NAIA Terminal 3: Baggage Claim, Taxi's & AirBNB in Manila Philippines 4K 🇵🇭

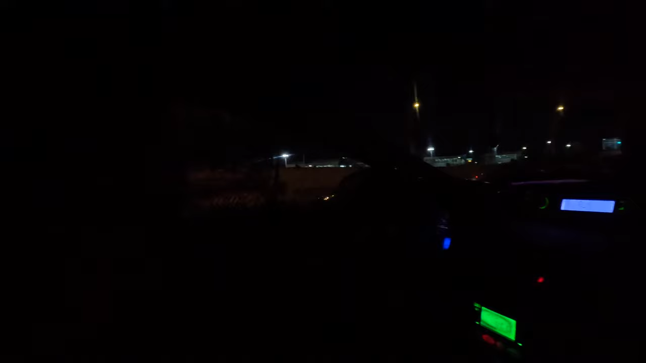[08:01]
I don't know if he understood it, but he had like movies going on. And it was pretty cool to finally see Manila. After 13 plus years, the growth has been crazy.
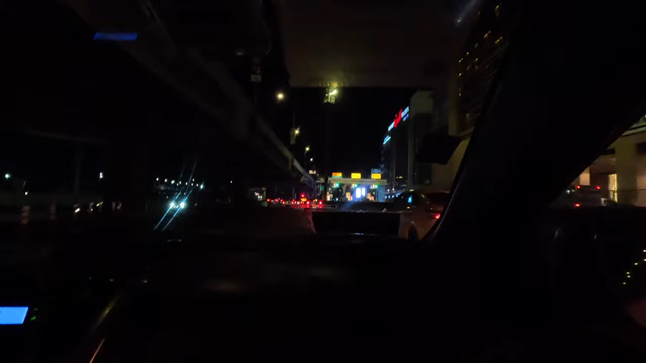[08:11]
I didn't recognize a lot of the places, and the place that we did stay was all built up.
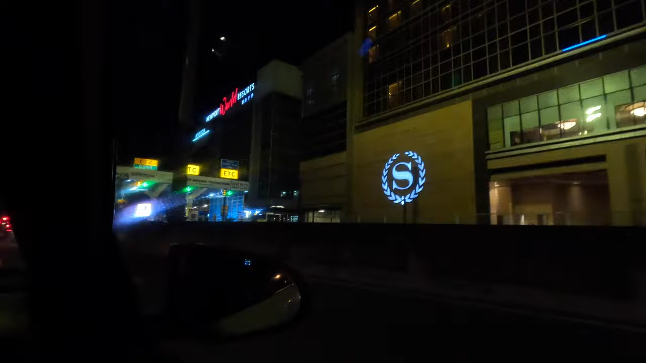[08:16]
It was basically fields back then, but now it's just constantly buildings being built.
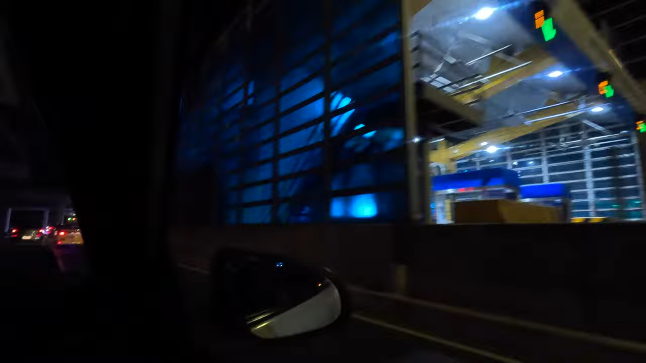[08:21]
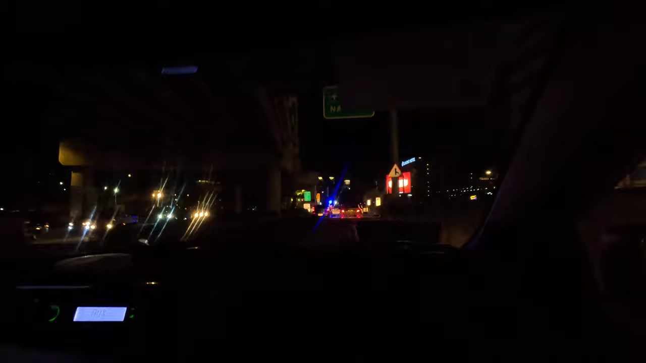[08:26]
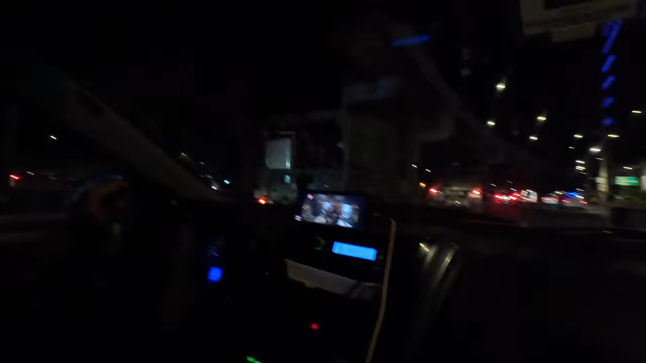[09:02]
It was way past midnight now, but the traffic was still crazy. Everything was dark.
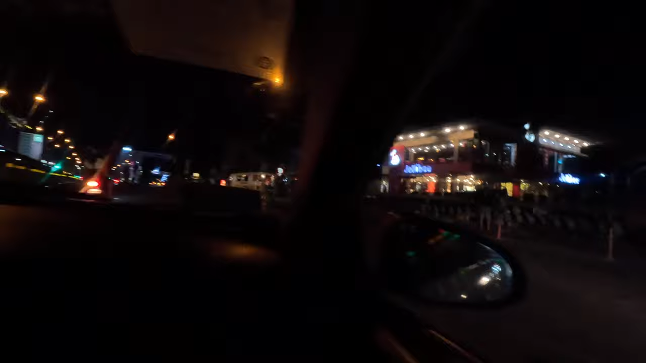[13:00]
Coming up to our condo, we rented some place right next to Mall of Asia. It's a really cool place.
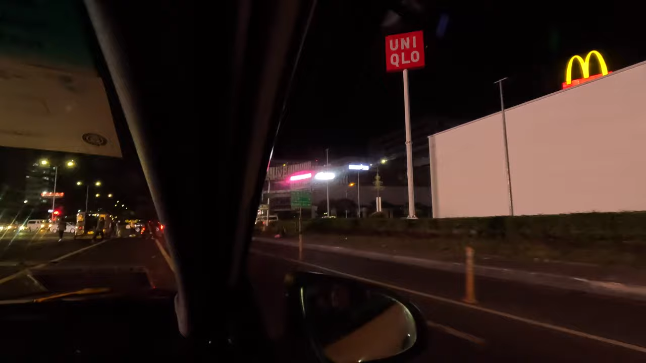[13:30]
I'll do a little vlog on that later, and I'll link it and show you who to rent it from.
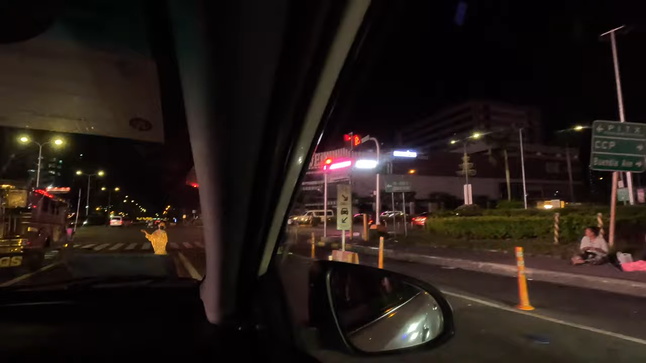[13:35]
Joanne is the owner of the place, and she was really cool. So we're at Mall of Asia, and it took about like 15 to 20 minutes to get there, but this was late at night, but traffic, it could be longer.
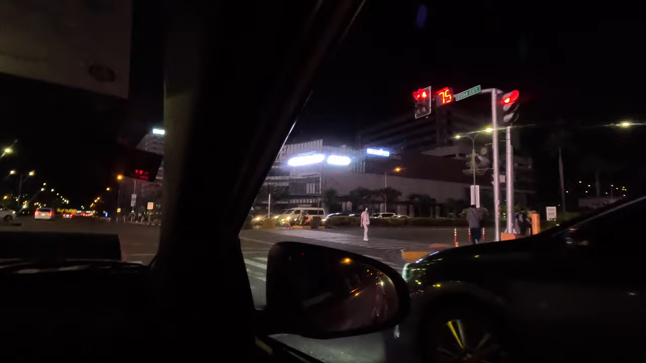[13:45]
Yeah, it closed at 2 a.m.